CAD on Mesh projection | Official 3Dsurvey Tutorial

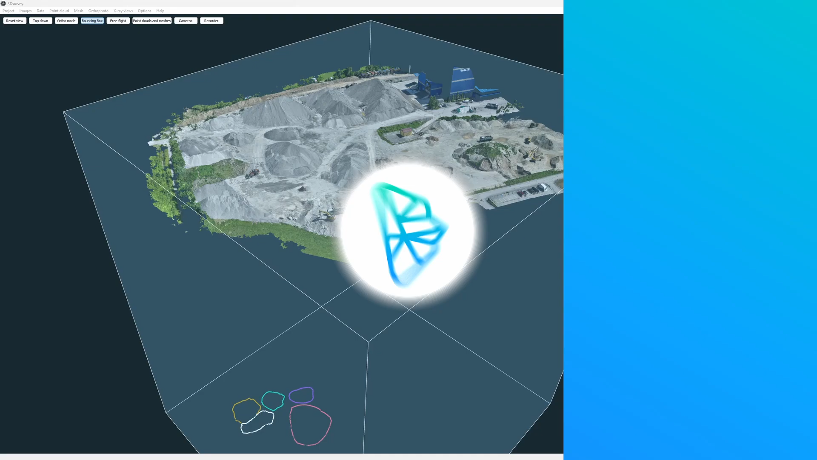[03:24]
Let's see our final case. We're measuring volumes in this gravel pit.
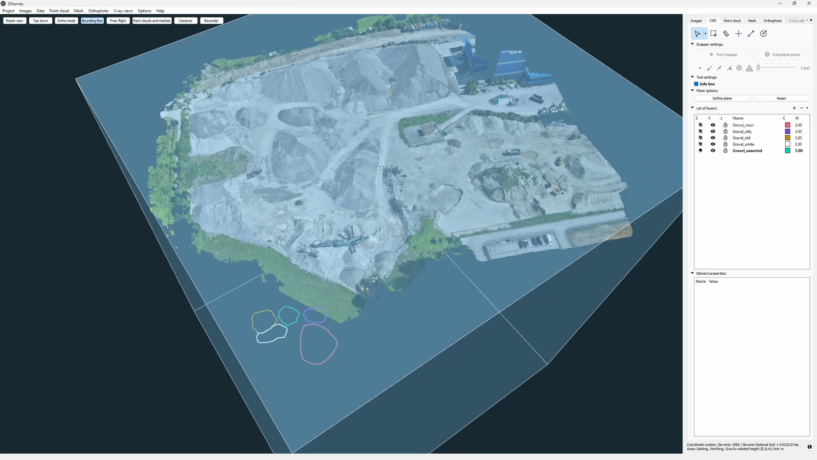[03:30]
For volume calculation alone such situation is not really problematic.
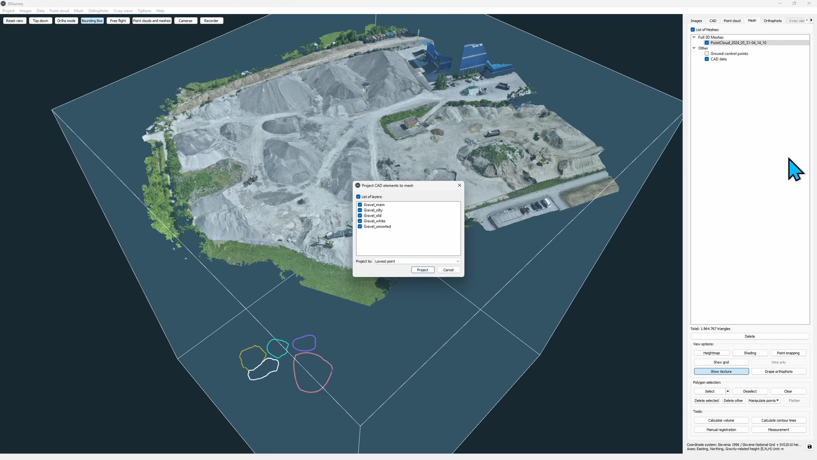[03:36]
But if we wanted to adjust the selection polygon in 3D space we need to get it on our mesh first.
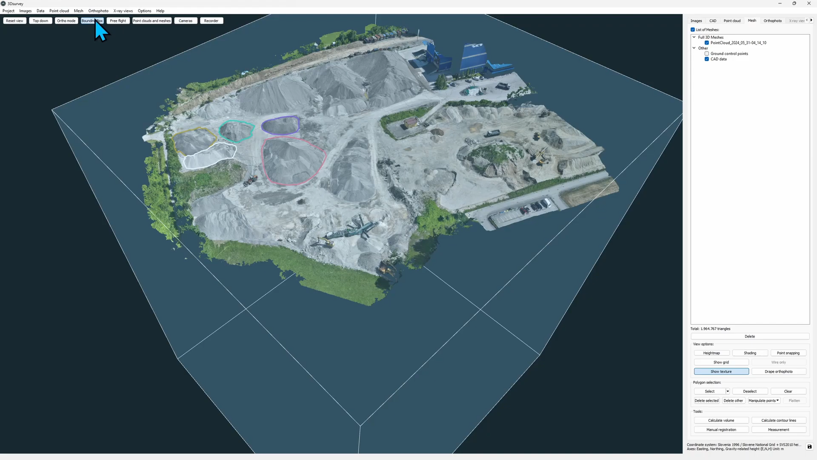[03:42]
Now we can precisely adjust this selection polygon.
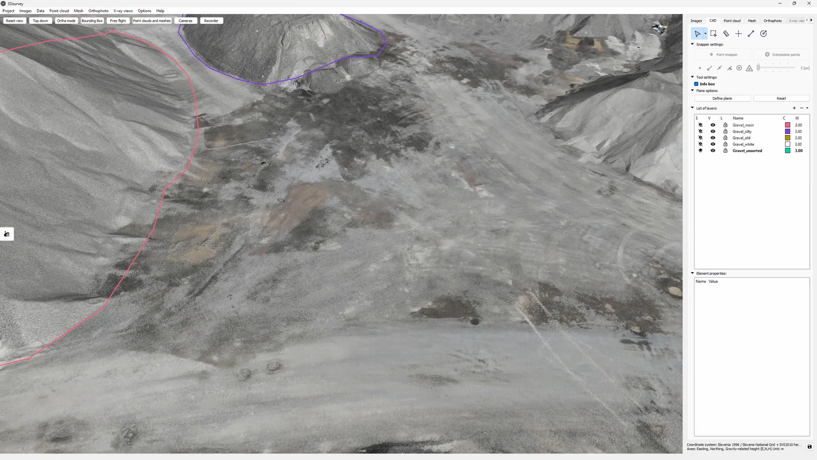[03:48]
And this is how we can expand our possibilities when we project our CAD elements to the mesh we're working on. So don't hold back and use this feature.